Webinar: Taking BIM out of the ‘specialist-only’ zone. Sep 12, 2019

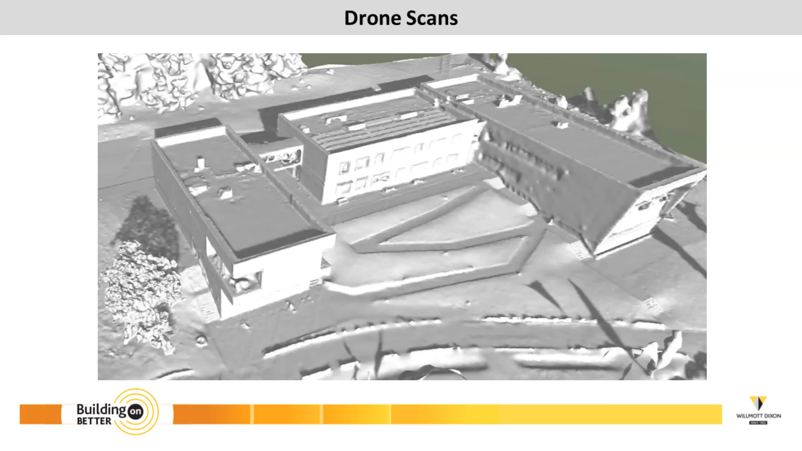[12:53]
of the possibilities, which first of all, was this one, I thought, well, yeah, it's a rod, didn't really do a lot for me, it's a bit like a molten sugar, to be honest, I thought, well, if it's in the pizza, and then I saw this, and I thought, oh man, so that was what they call, a scene mesh, textured, and I thought, that's obviously the photographs, the drone has taken,
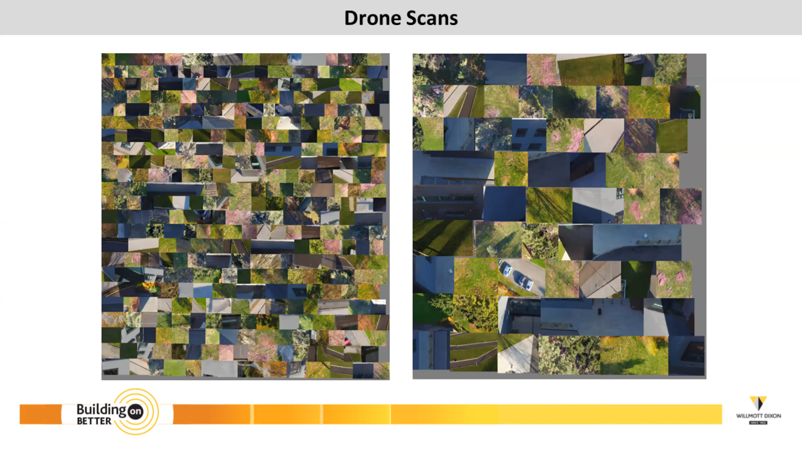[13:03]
so looking at it, I then realised, that they, overlay onto that same image, so that is now, the textured mesh, captured from the drone, in a JPEG file, so I then thought, well,
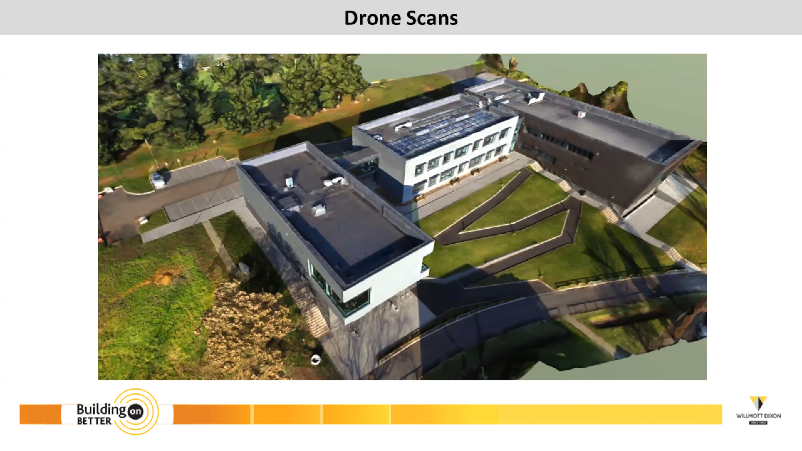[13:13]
I know we've got the OBJ format, it can export, so we've requested that, and then we pushed into, the VINTO, so that is now, the OBJ format, that's fully texturised, in colour, of what the drone picked up, and then I thought, well, can we get, a Revit model, included in the scan, to give some sort of context, to the environment, which we've just done there, and I won't go into,
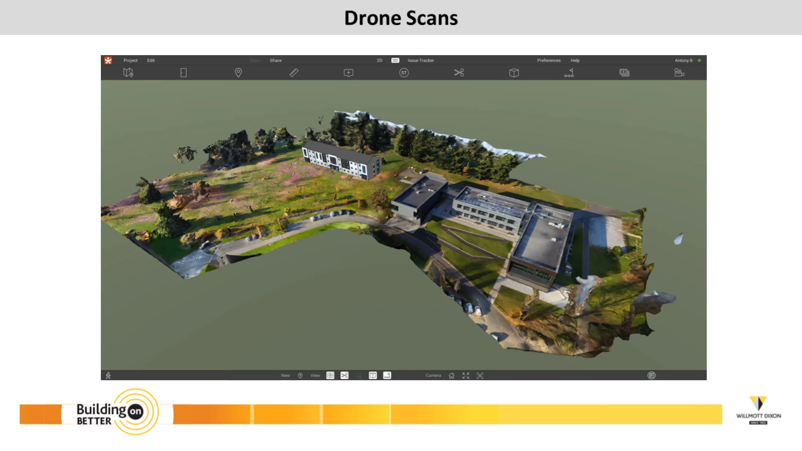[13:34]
the workflow, of that, because there's a bit, meandering, for a lot of people, but it's possible, but we're looking, at better ways, of doing that, so I'm zooming into there, we then thought, oh, the drone scan,
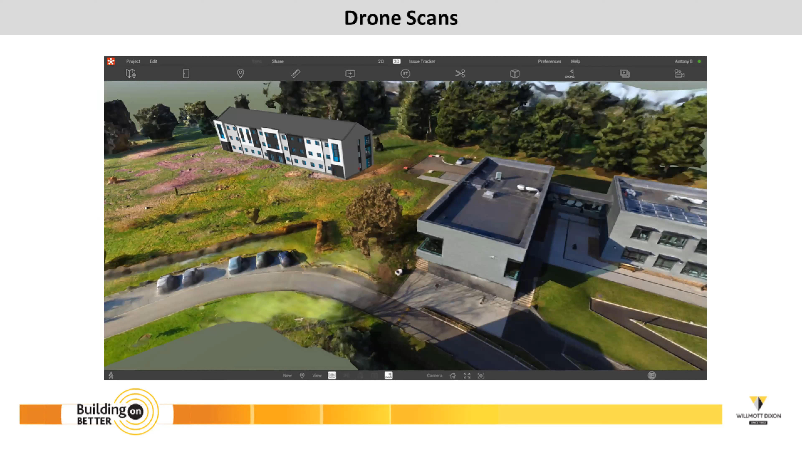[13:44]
is pretty good, there's no accuracy, really, to a mesh, so you could, pick up a bit of information, on the roof, then we thought, look at the context, of the building, let's see, what we can do, with the OBJ format,
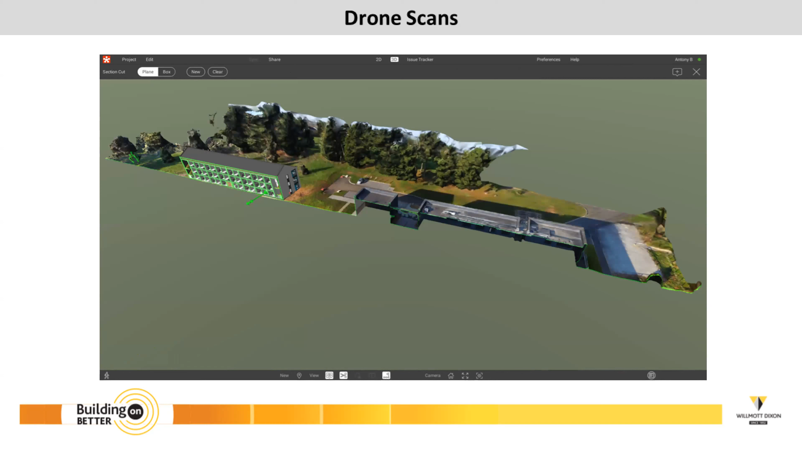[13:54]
so we realised, that we could slice everything, so this being, the Revit model, you can see my cursor there, this being the scan, and then, the slicing to them, of it, so there's just a slice, through everything, and then I looked, at the idea,
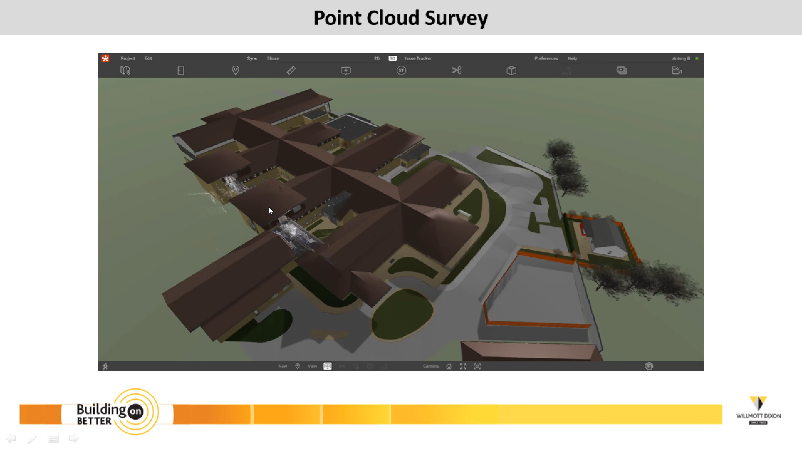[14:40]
so we're looking at there, we did a point cloud scan, of these areas, we've got a speciality, to do this, because it's, it's a very tight, confined space, and a lot of height, in there, in this one, so this is where, we had a very early model, this was, developed a lot more now, this is an earlier slide, so we've got, the design model, here showing, some ducts, and then, we're scanning, what's already there, in this plant room, so we've then got an overlay, of the exact space, compared to what's being designed, and the potential issues, are going to come across, trying to fit them in, before the refurb, and the same again there, so we're looking at these ducts, Clinton AHU here,
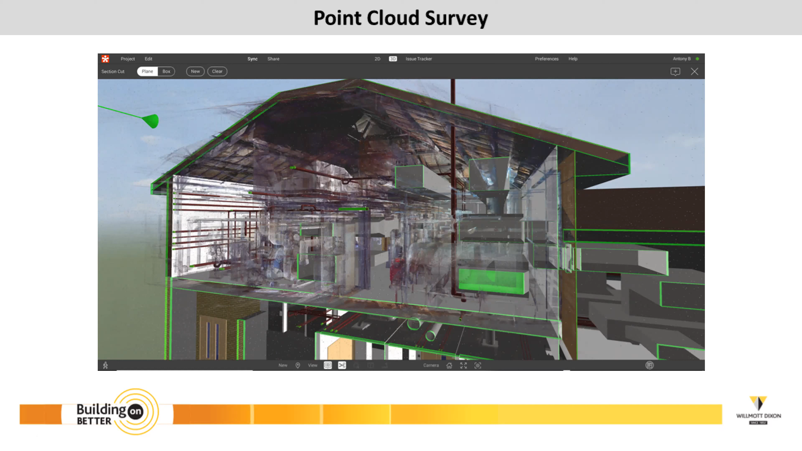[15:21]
we've got clarifiers, boilers, pipe work associated, all this needs to come out, and understand where the, the problems may, need to be resolved, and in here, we then thought, well, we've got the point cloud, in there now, we've got the point cloud, in there now, I must admit, I was a bit, wary, how good it would look, because I thought, well we've got a close wish, done, went into it, and I was amazed, at how good a point cloud, can look, in the bit so, it actually looks like, it's solid, when you're going through there, you don't really understand, it being a point cloud, a lot of it, so, that was something, I was looking to push, on other projects as well, and we've done some other work, and projects, we've got students involved, with their,
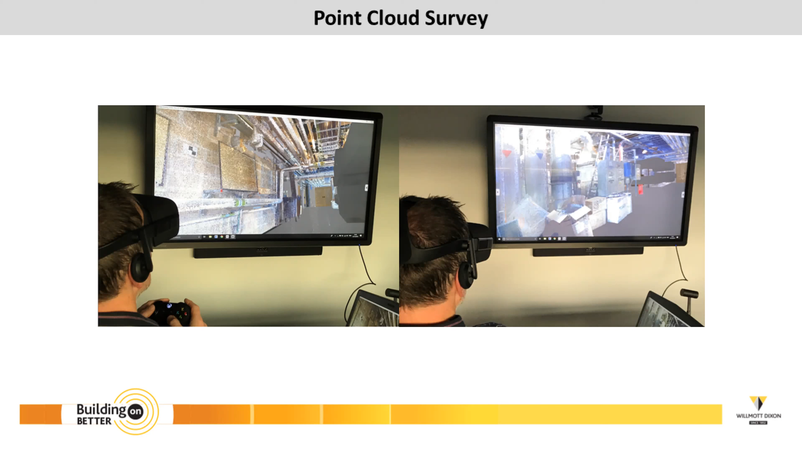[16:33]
sat in a meter, with 10 people, all putting the specs on, having a look, and being immersed in it, but still seeing people, so it's almost an augmented look to it, so you can still communicate, but still understand, where you are in space, to get proportions, that's something, I'm looking to experiment, in the future as well, and this is a, project in Poncipre, it's a, redevelopment of a shopping centre, this includes a live bedroom, and a cafe, in this lovely looking building here, that's why I'm going to focus, this presentation on now, what we did, so we did a point cloud scan,
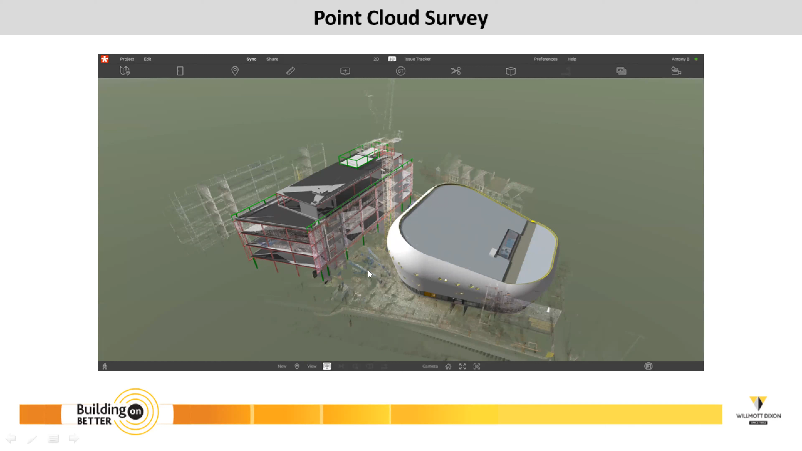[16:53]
which this is just, to be captured by default, what we're focusing on, was this area here, right from the video below, so this, legal knock, has 6,000 shingles, that need to be cut, and installed on here, and with it, to enable us, to understand, with the point cloud, we could unwrap, the envelope, so we go back to here, and understand, where we've got timbers, being picked up, and the window openings here, and go back again, looking at the structural frame, this is a great benefit, to discuss the design managers, and the,